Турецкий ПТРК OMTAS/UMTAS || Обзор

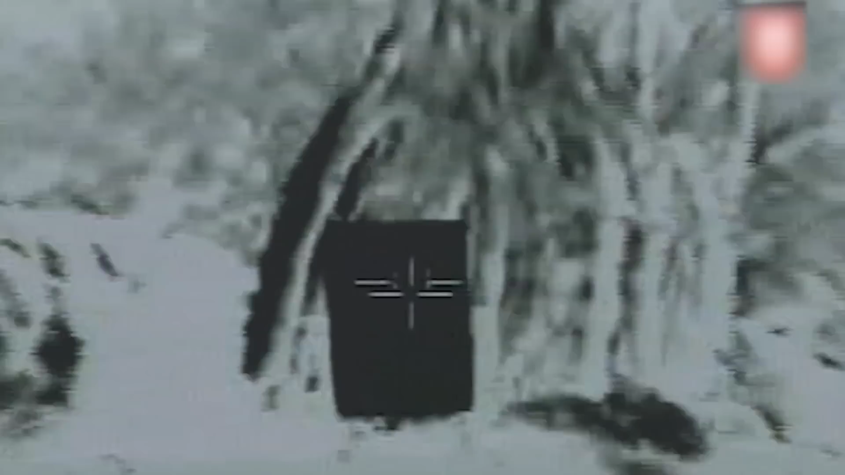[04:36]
можно вести огонь из укрытия при помощи выносного пульта и по ходу полета ракеты корректировать траекторию полета и наведения на цель.